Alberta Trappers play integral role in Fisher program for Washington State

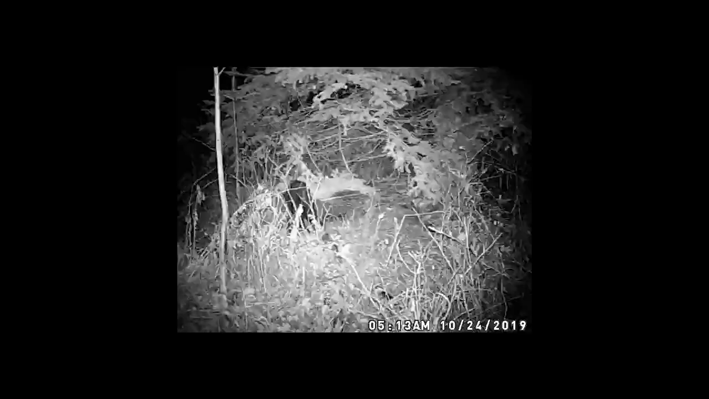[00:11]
This fisher is about to embark on a rather special journey, one that is going to contribute to the conservation
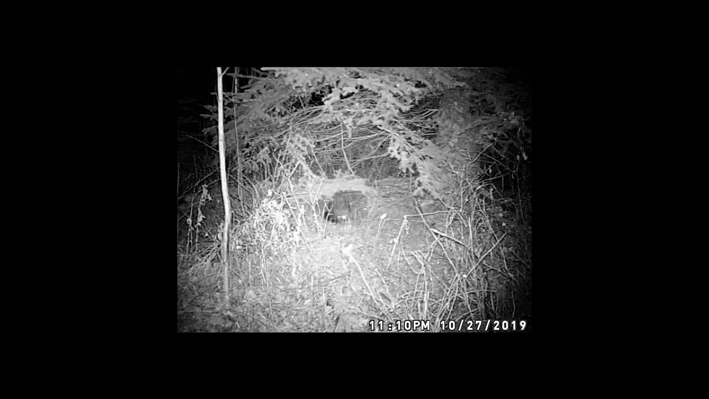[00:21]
and growth of this species in a different country.
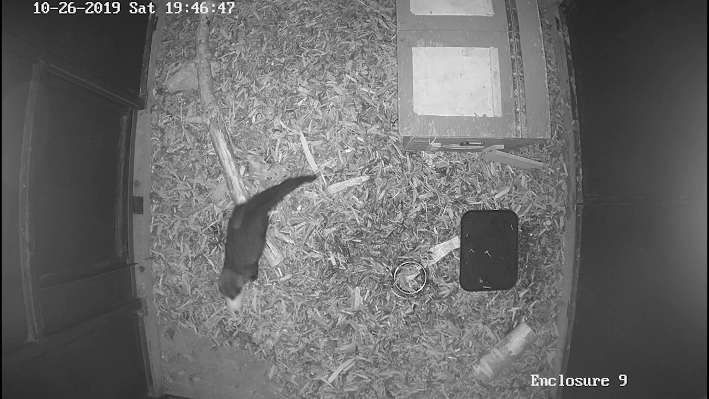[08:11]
A physical assessment is not the only procedure these fishers undergo. During their time at the zoo, they're under constant observation to determine their suitability for relocation.